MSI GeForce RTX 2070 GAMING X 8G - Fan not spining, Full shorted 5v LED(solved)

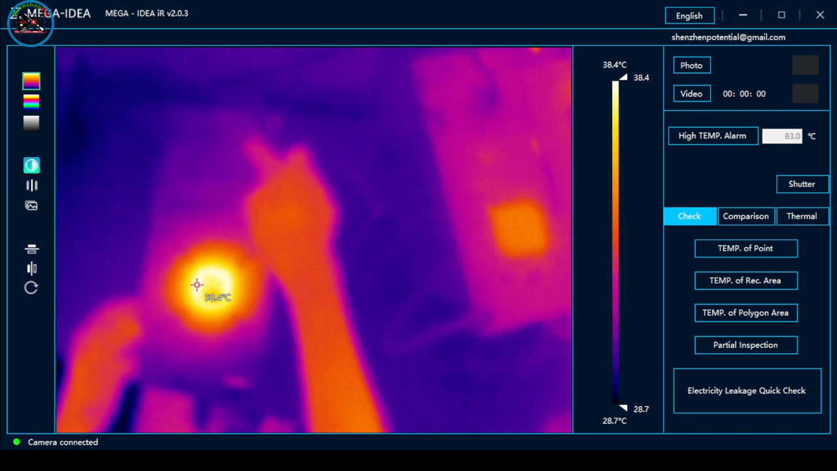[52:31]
On screen: scale top 38.4°C, scale bottom 28.7°C
hindi naman nagkakaroon ng overheating dito sa dulo na to. Kasi andito yung sira eh. Sa dulo na to. So, power natin siya. Ayan. So, yung heat, focus dito.
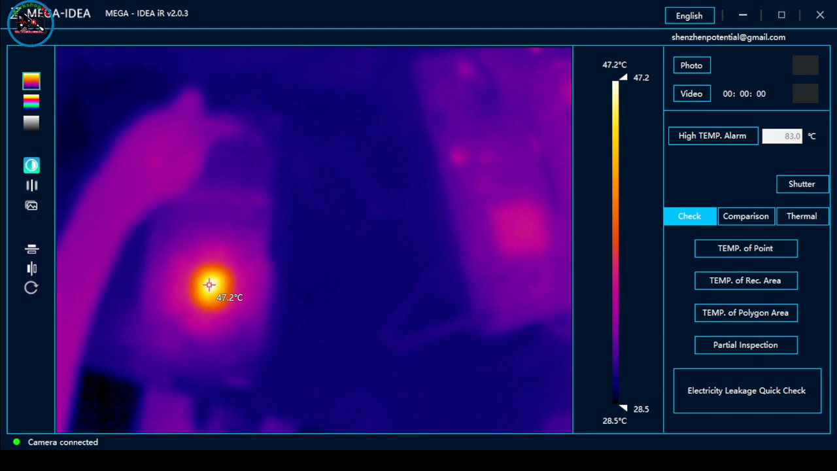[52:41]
On screen: spot 47.2°C, scale top 47.2°C, scale bottom 28.5°C
Tapos dito sa dulo, wala. Okay, may display siya dito. As you can see, may display. Power up. Ayan. So, okay na siya.